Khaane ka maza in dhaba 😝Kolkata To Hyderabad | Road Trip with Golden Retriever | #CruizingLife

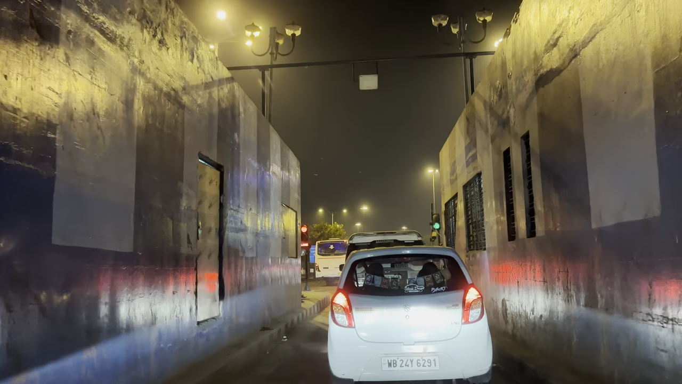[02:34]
एक्सप्रेस वे के लिए हुज्जा सागर सेतू का क्यूट सा टोल है और दस रुपए लेता है
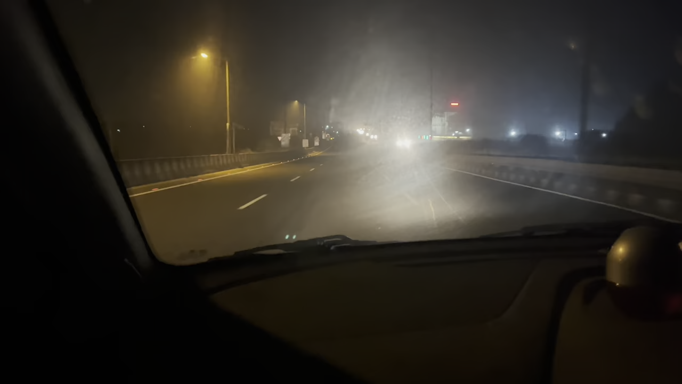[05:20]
तो दोस्तों अभी आचुका है देवरा तोल प्लाजा देवरा तोल प्लाजा
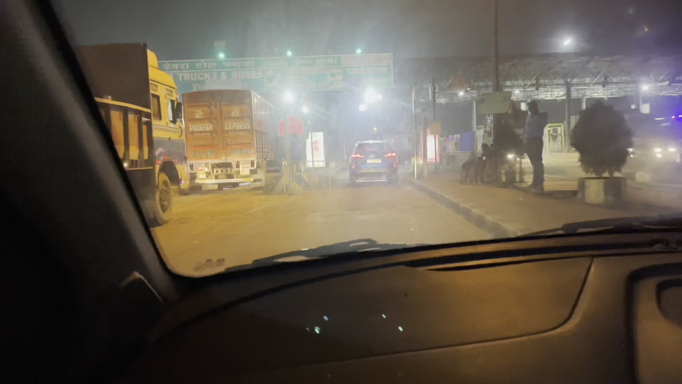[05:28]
और अभी बजरी है नाइन फ़र्टी पाई है हम
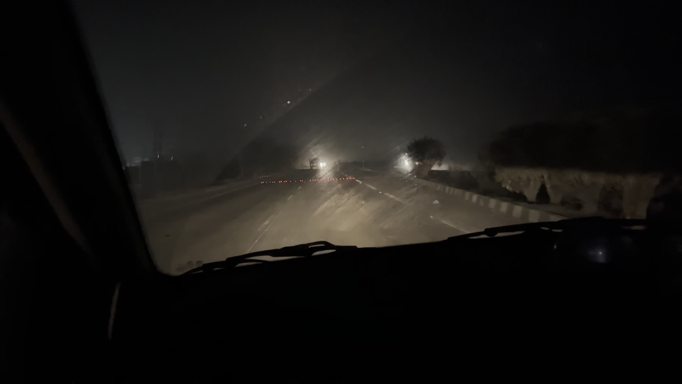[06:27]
आपके कारण काचपुर एक्दम दूनला दूनला जया है अम लगोने खिड़की खोल रखी हैं
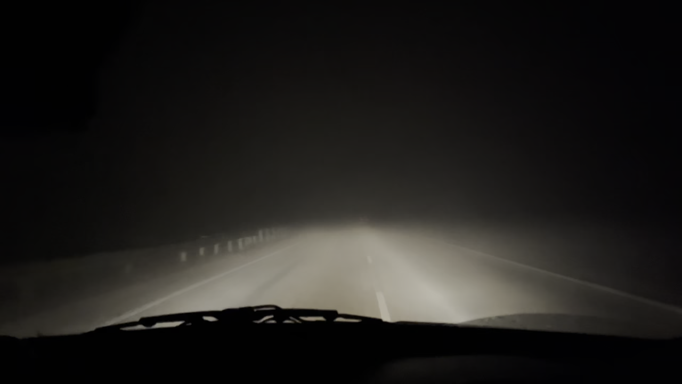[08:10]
कि आप समझ सकते हो डरों यह कुछ नहीं दिख रहा है मैं भी लेकिन स्मार्ट ली एक गाड़ी के पीछे पीछे चला रहा हूं अगर वो ब्रेक मारे तो मुझे पदा चल जा कुछ भी नहीं दिख रहा है कि दोस्तों अभी